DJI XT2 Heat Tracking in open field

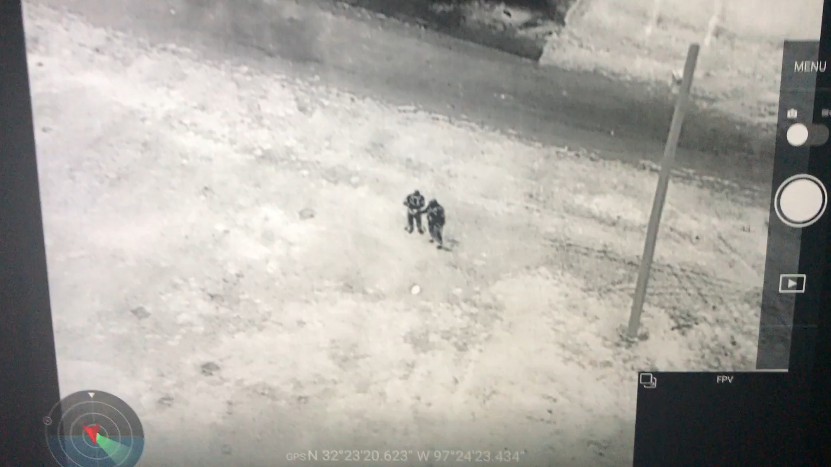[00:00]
So tonight I'm out here with Deputy Smith and we're doing some testing on the X-T2. This thing has a function in it called Heat Track. And one of the interesting things about it is once it starts tracking on a thermal subject, it'll automatically move the camera and kind of keep track of it. And if it goes, obscures it, then it'll kind of stay there and if it reappears it'll get it retract to some level anyway.
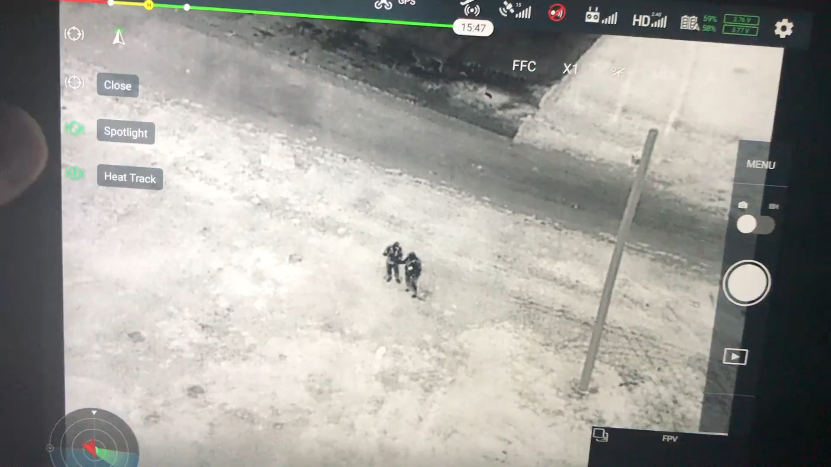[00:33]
So let's kind of see how this goes, you enable it by bringing on the Heat Track. And then as you can see, Gates came around and we're just going to kind of walk around a little bit.
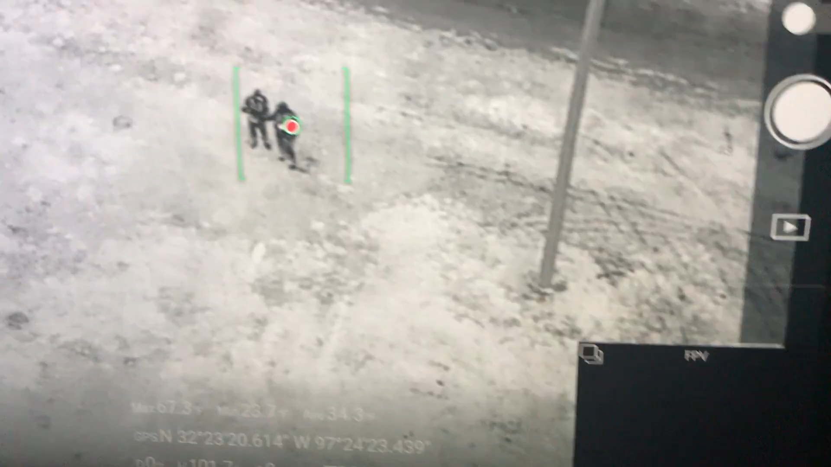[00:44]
He also has his flashlight so we have MSX technology, you can see his flashlight beam moving down there.
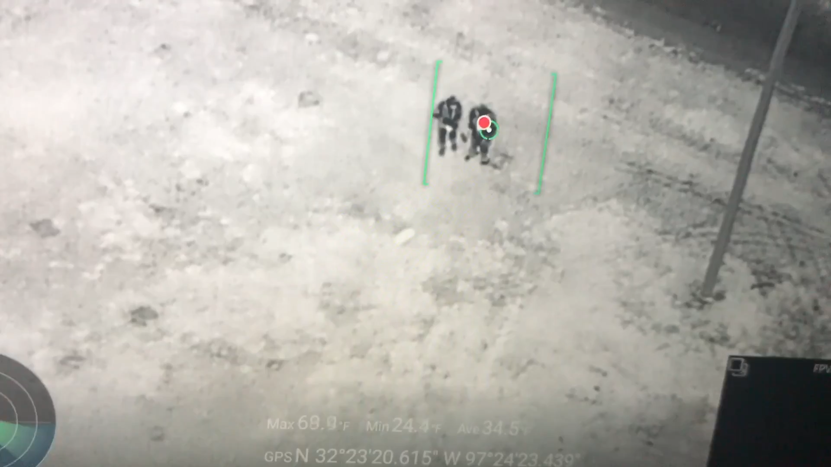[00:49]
So if he needed to point out an area of interest or something like that, but we're just going to let the M210 fly there and then,
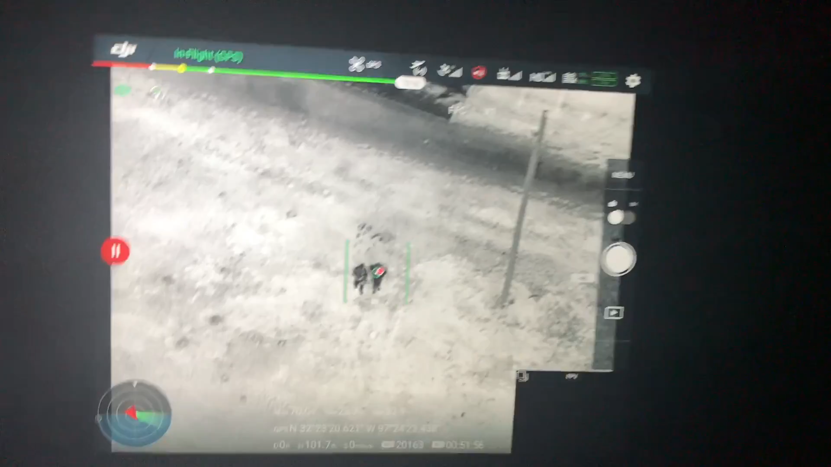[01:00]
sorry for the shaky video because we're actually walking, but we're going to let the X-T2 track us as we walk across this field.